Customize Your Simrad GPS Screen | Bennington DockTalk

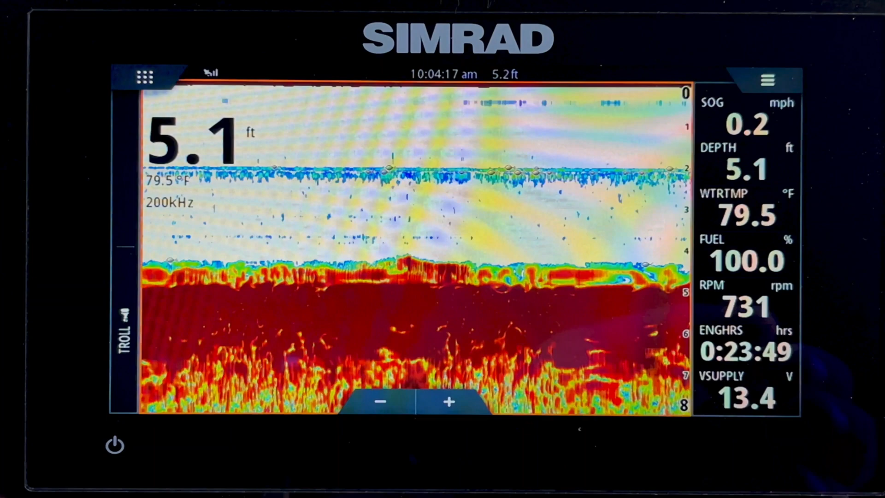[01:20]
On screen: water 79.5°F, speed 0.2 mph
It shows depth. You can go in here and change options. So if you tap on the top right corner again, we can adjust the frequency, the gain, the color.
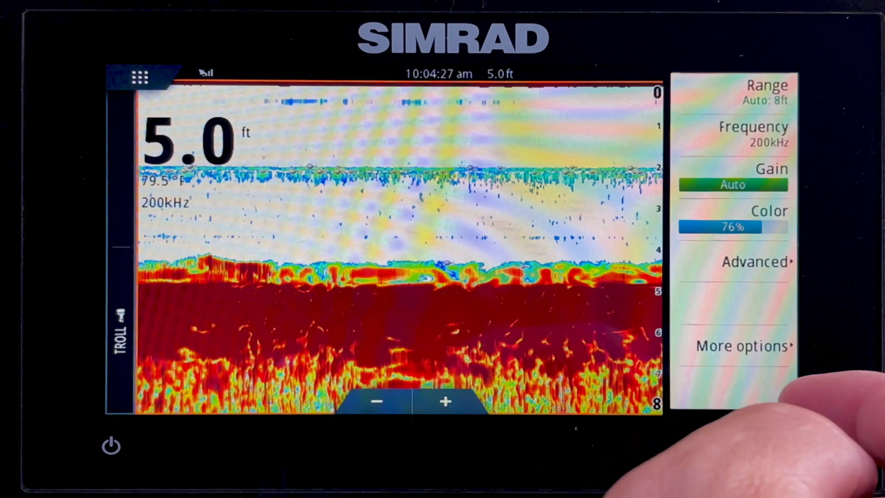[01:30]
On screen: depth 5.0 ft
There's more advanced options as well. But if we go back to more options, there's things like the depth line,
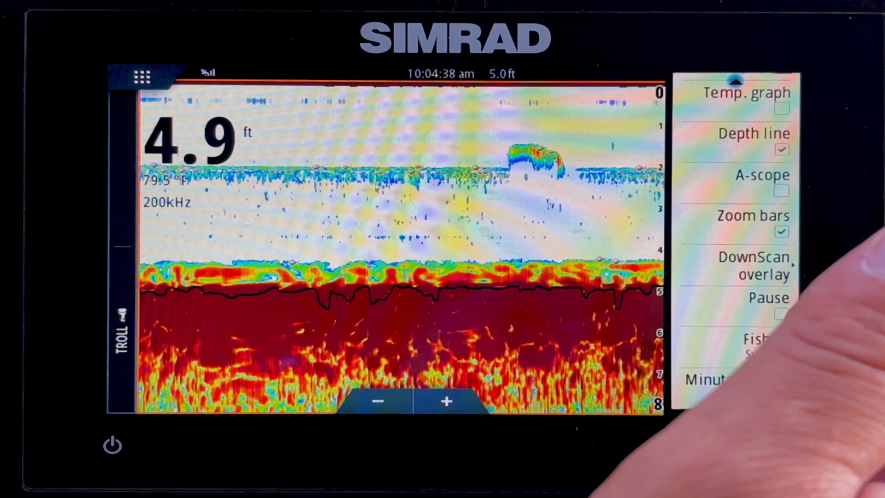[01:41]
different fish symbols that you may want to turn on or off, fish ID beeps. So your basic fish finder settings are all here under your echo page. Also keep in mind we have a sidebar, which has typically the data that most people would like to see. However, you may want to change this.
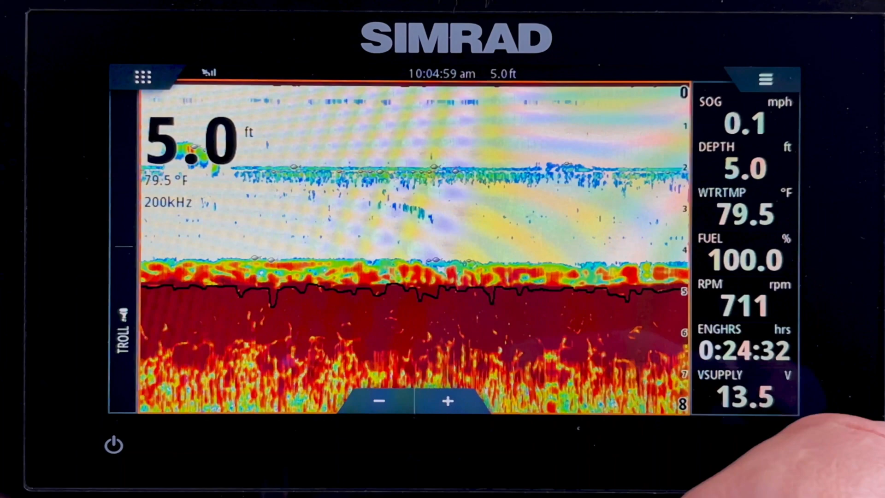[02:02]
On screen: depth 5.0 ft, water 79.5°F, speed 0.1 mph
So if you want to do that, you just tap on the sidebar once.
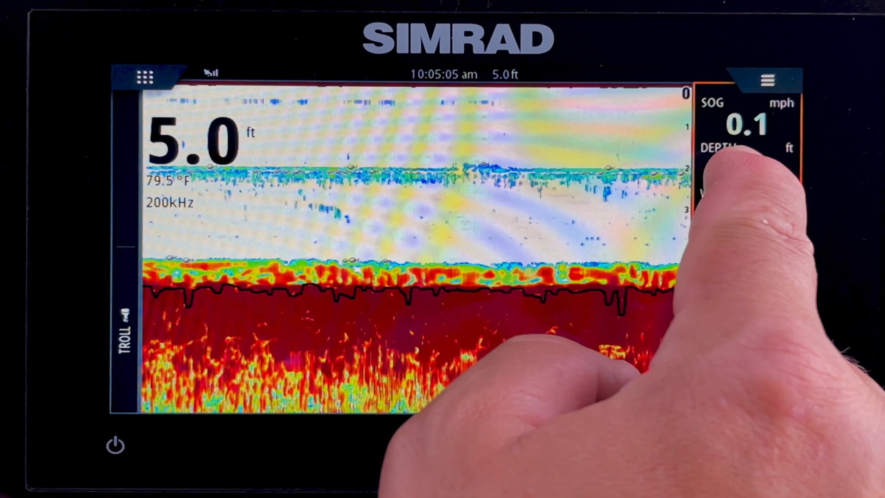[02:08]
On screen: depth 5.0 ft, water 79.5°F, speed 0.1 mph
You press and hold on the one that you want to change,
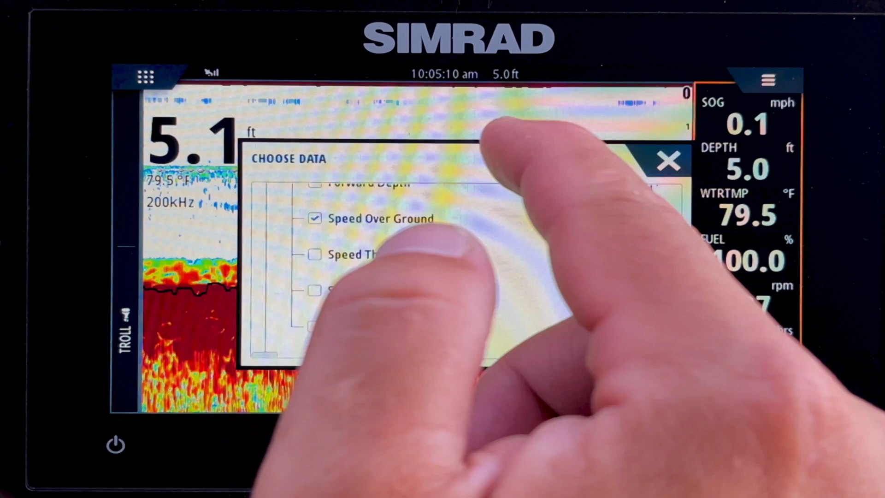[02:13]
On screen: water 79.5°F, speed 0.1 mph
and then it pops up and you can choose any of the available data to put in that location instead. We're going to go back to our home page by tapping in the top left. Side scan is an option that would require an upgraded transducer available from Simrad.
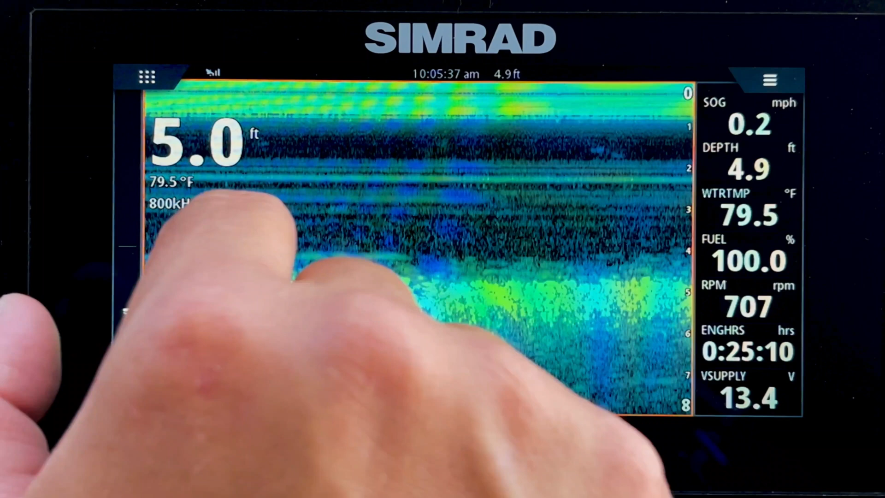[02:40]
On screen: water 79.5°F, speed 0.2 mph
Down scan, again, more for fishing, but it's a more clear view of the bottom to help locate fish. And let's go to our nav page.